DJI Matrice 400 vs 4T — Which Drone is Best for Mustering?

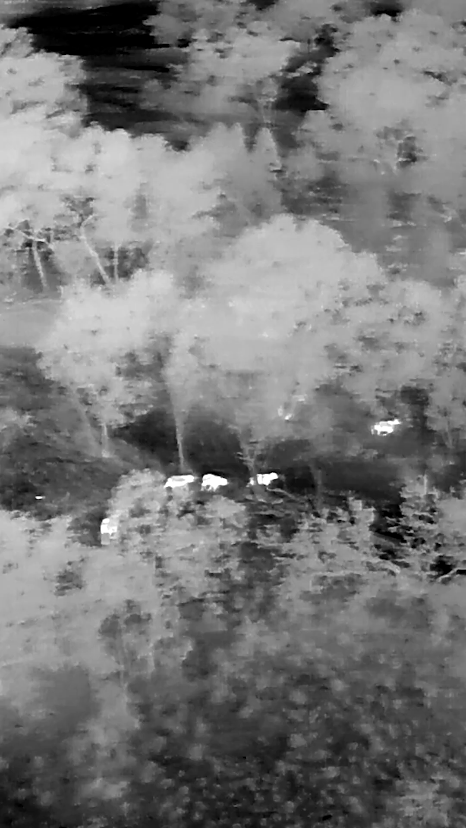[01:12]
We're using that thermal early in the morning and that extra bit of pressure
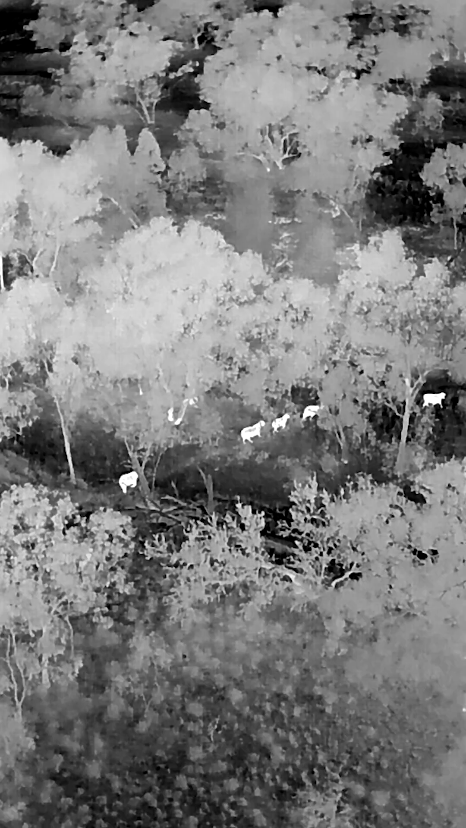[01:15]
to flush them out and into their watering point is really nice. As a whole, I mean, the maneuverability was absolutely incredible.